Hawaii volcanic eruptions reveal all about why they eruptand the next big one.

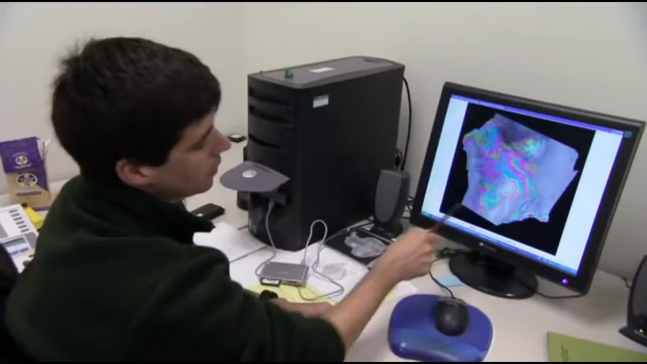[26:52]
The color bands are representative of how much the ground is moving and you can see there's quite a few color bands here around Mauna Loa.